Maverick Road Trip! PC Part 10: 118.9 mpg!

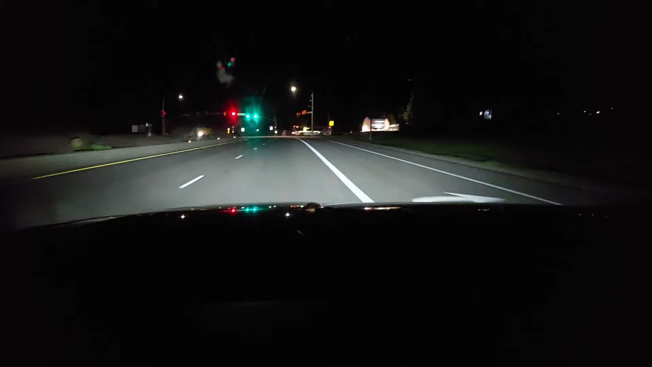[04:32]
Nice little drive. There's Park City Mountain, Canyons Village.
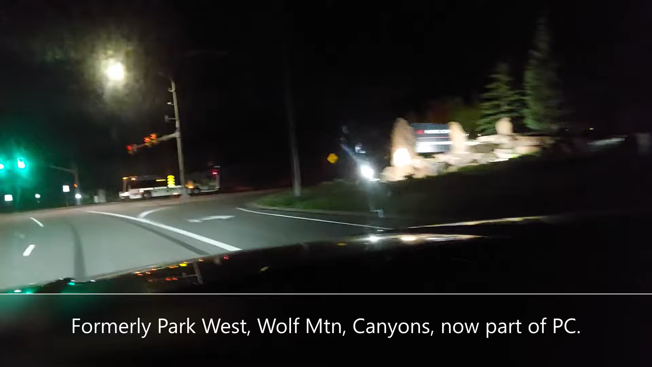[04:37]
Big Park City bus.
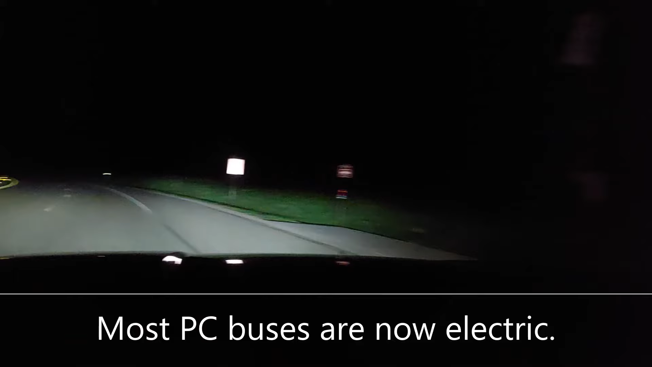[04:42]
Yeah, this drives really well. Oh, did you see that high beam, auto high beam come on for a short period? And there was cars approaching, so it shut off. It senses cars in front of you and cars coming at you.